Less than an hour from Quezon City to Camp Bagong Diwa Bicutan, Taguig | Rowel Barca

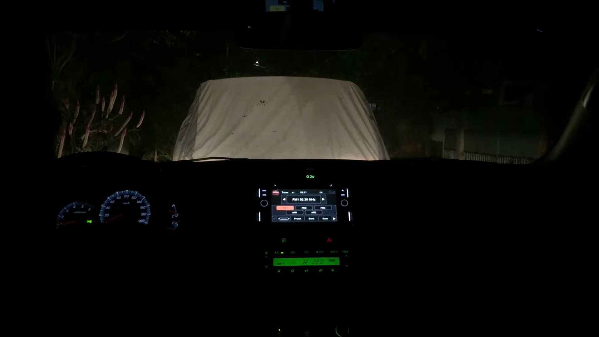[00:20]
the time right now is 34 minutes past the hour of 9 o'clock. Okay? Mga kabisyo, paalis na tayo ngayon dito sa PhilInvest 2, Quezon City.
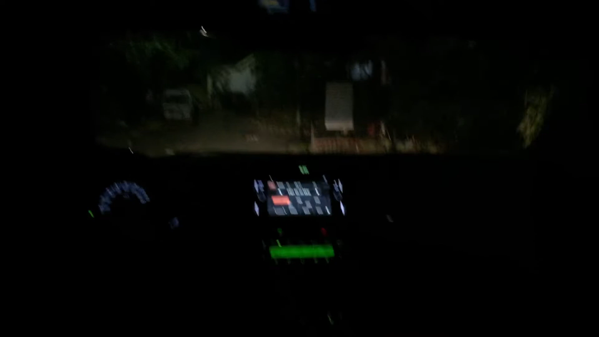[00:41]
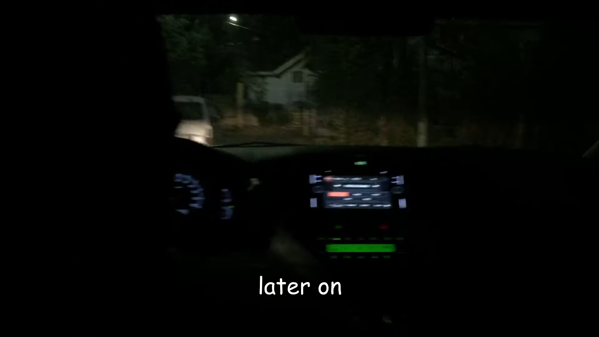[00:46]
Ibabahagi namin sa inyo later on lahat ng aming dadaanan at titingnan natin kung ilang oras bago makarating
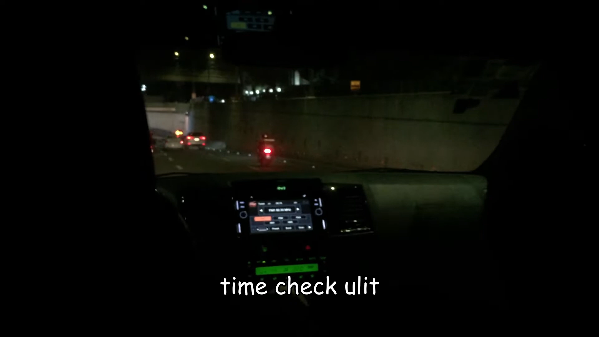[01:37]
Time check ulit, 43 minutes past the hour of 9 o'clock.
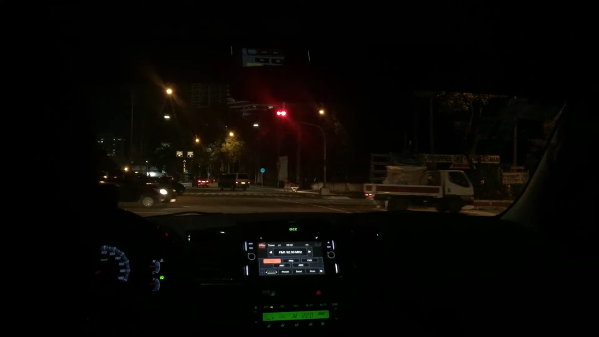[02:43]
Mga kabisyo, malapit na ho tayo sa EDSA. Time check right now is 56 minutes past the hour of 9 o'clock.
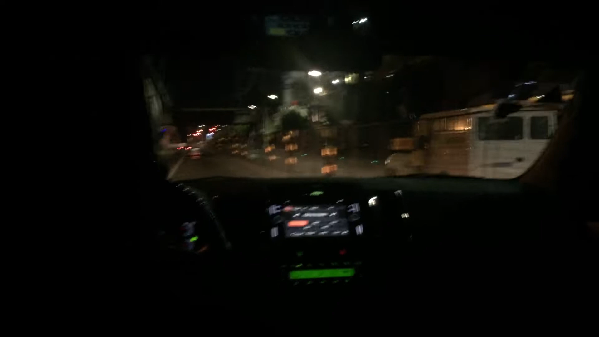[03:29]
Mga kabisyo, nasa Cubao area na ho tayo ngayon. Time check right now is 5 minutes past the hour of 10 o'clock.
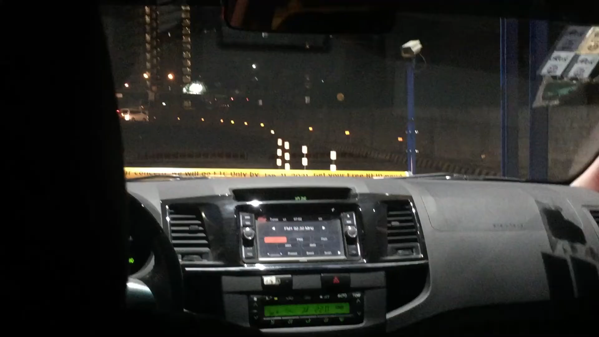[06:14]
Kano, ma'am? 39. Thank you, ma'am. Mga kabisyo, we have just arrived dito sa SM Bicutan, okay?